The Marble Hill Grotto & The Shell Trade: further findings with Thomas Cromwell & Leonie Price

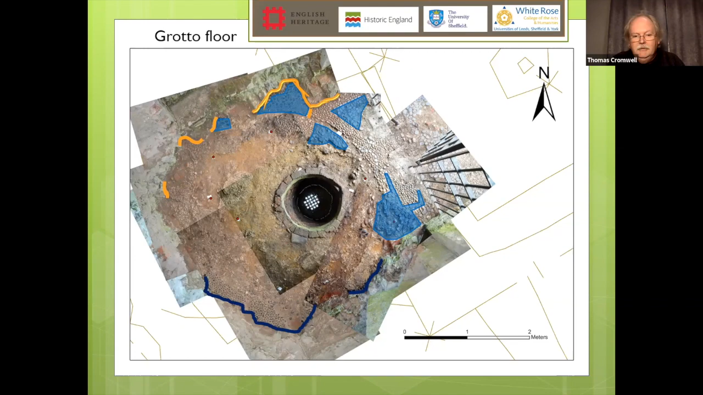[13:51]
and on the south side where we expected more knuckle bone we instead found a row of flints around the edge which we think are original it isn't that they replace the bone edging i think that is what was originally designed so the two sides of this chamber are different patterns so it isn't just a symmetrical floor it's some sort of picture that's being produced there's a a round edge highlighted here in yellow where um there had been something inserted that's been removed we